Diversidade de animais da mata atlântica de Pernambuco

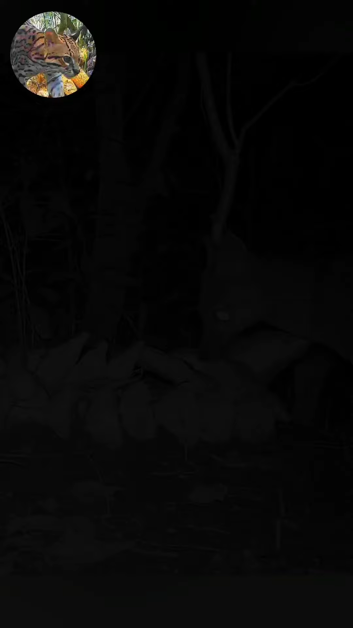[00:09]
Esse casal de cachorro do mato parece que está nervoso.